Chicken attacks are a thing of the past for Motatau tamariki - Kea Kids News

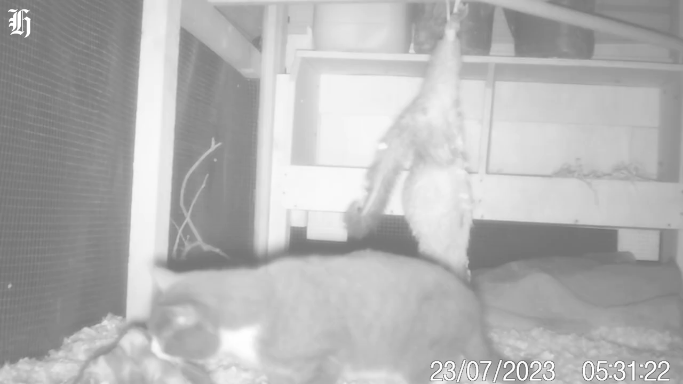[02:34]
We put a dead possum into the coop and left the camera there for a week. And this is what we saw.
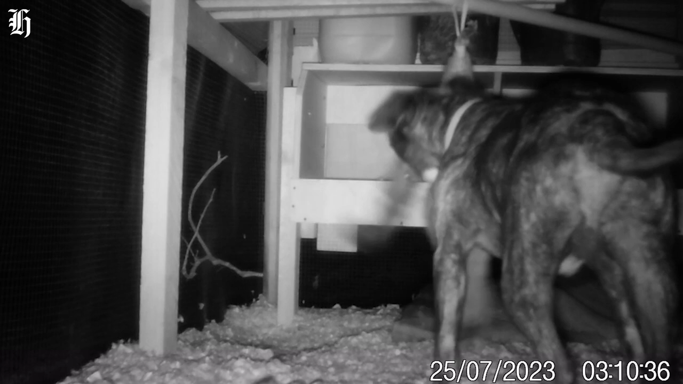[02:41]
The coop in the school got famous.